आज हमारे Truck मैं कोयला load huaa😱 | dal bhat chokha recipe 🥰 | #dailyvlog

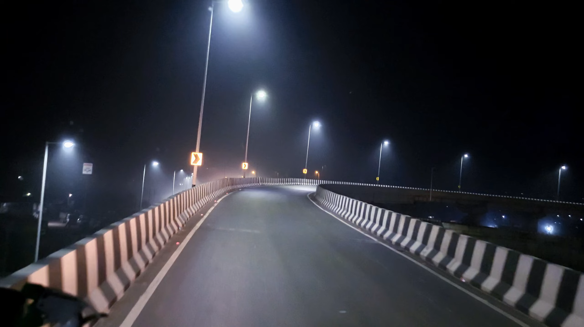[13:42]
सीडे जाएगा क्योंकि घुमा के दूसरे रोड में मिला है तो हम यही ब्रीज में है अभी और देखिए इसके नीचे से यह ब्रीज पास हुआ है